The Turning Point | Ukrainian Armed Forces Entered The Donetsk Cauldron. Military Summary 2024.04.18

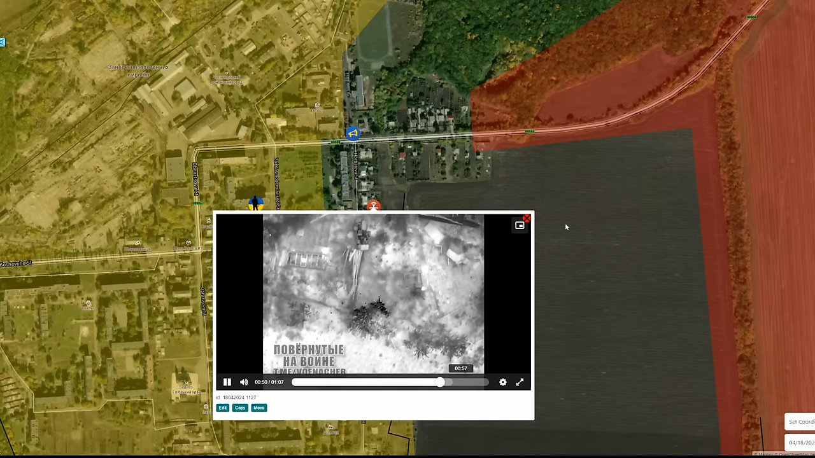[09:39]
But according to geolocations we received, there are still Ukrainians and the Russians still continue the clearing of the eastern part.